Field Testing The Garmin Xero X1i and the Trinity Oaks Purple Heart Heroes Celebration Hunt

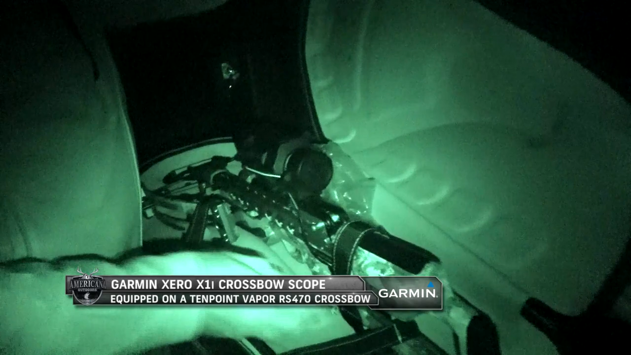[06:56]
It's got the new Garmin Xero crossbow sight, and this is cutting edge technology that even surpasses what you see as the Garmin Xero bow sight.